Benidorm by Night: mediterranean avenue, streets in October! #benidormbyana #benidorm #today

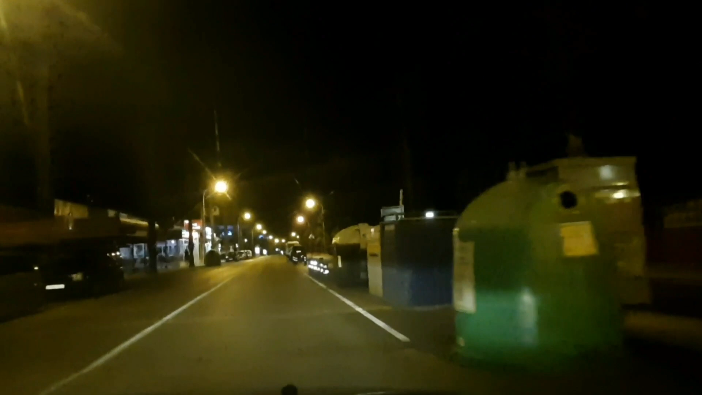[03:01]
but on the streets there is no one.
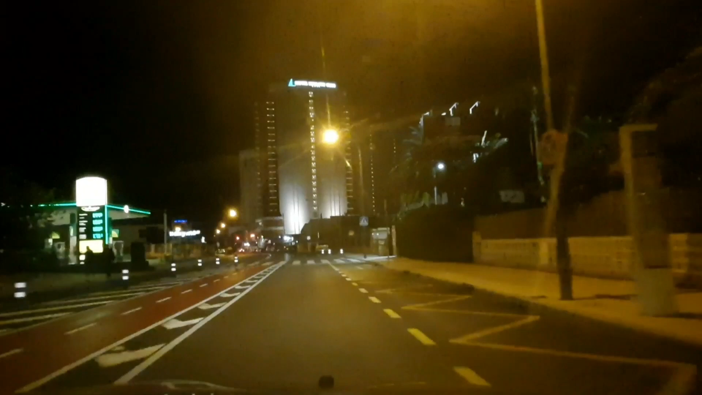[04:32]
Flamingo Oasis, or even Hotel Mediterraneo that we've just passed away, we can actually see that there are a lot of the bars, restaurants and places that are still open, and there are already quite a lot more of people because this area is a lot easier access. It's close to all the hotels, so people usually stay here and on the area,
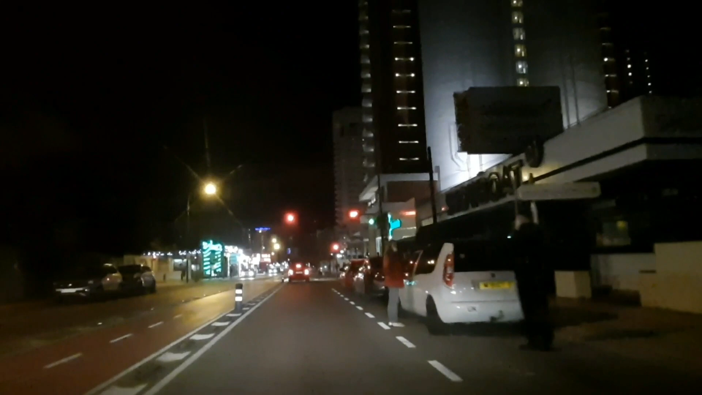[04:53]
and they don't go towards the upside of the street, just because here they have everything that they 你。